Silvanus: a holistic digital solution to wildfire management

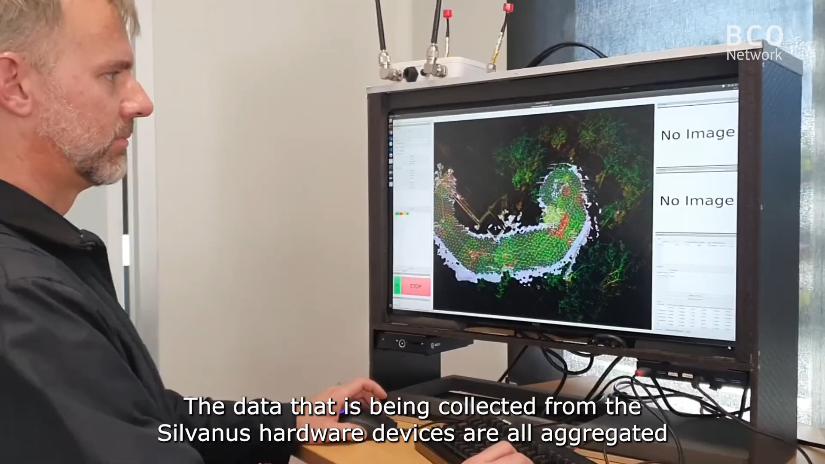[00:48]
The data that is being collected from the Sylvanas hardware